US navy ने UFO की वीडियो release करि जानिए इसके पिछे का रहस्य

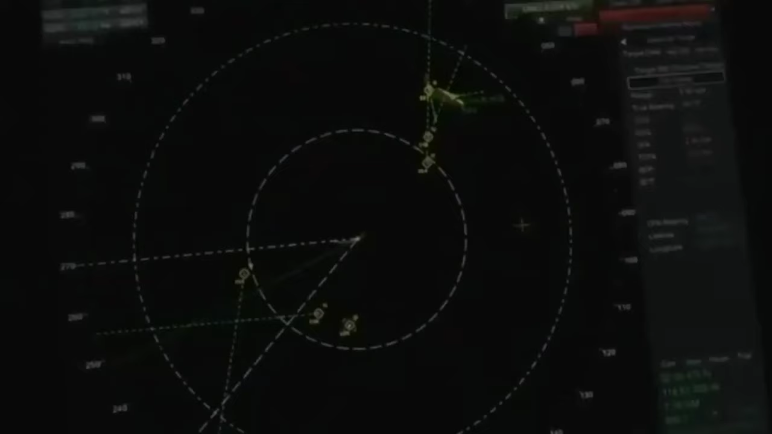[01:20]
ये ऑबजेक्स शिप की तरफ उस देर के लिए आते हैं और पूरी शिप को सरौन कर लेते हैं नेविशन जैलर का ये कहना आए कि वो यूएफो थे